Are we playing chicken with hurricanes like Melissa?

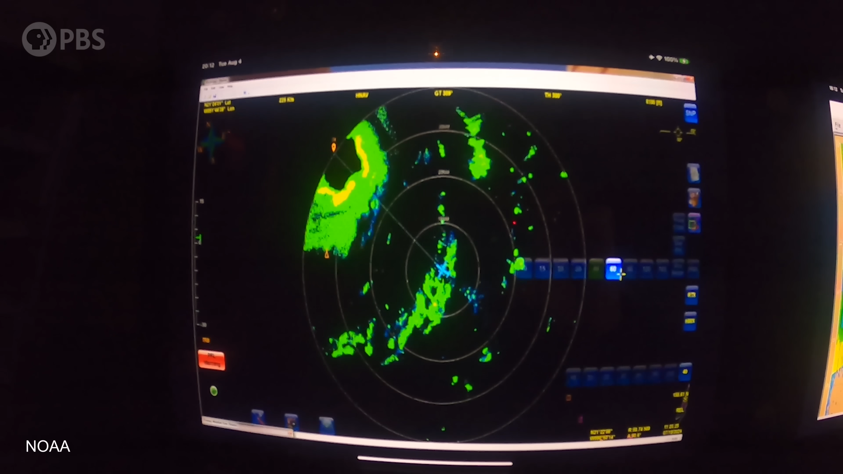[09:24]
It's getting the three-dimensional picture of the storm every time we fly through it.